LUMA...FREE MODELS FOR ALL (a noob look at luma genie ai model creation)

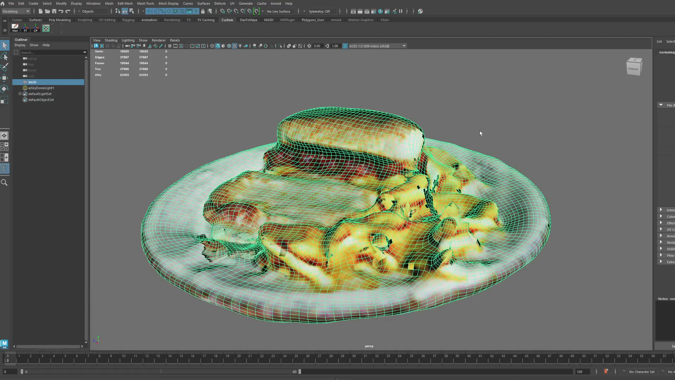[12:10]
it's not that bad if i go into there and then either uh you know i'm gonna i'm gonna soften the edges you can do this in blend or maya and i mean you do